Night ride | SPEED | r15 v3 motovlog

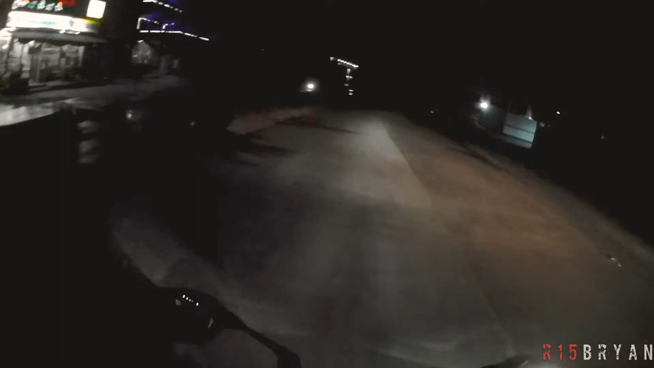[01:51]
Smoke lens ako So medyo Mababa yung visibility ko Kaya medyo mabaga lang din ako ngayon Hindi ko kasi may taas yung helmet Kasi nagpa-vlog nga O Yun o So ayan Guys Parkadahan bridge Napa-traffic na lugar Pero sin sa madaling araw Let's go Easy Easy man Uwe pala to Gago So sabi ako dadaan Magta-tay-tay ba ako Or dito ako sa bloody So anong action eh So let's go to tay-tay
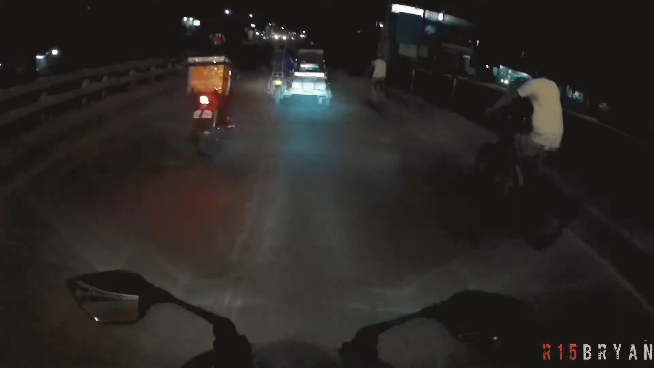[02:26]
Siguro Yung mga visibility ko About mga 70% lang Madilim dito sa tay-tay Walang ilaw August na din yung gas ko Na libre sa akin Kuya Tony Galing sa episode niyang Full tank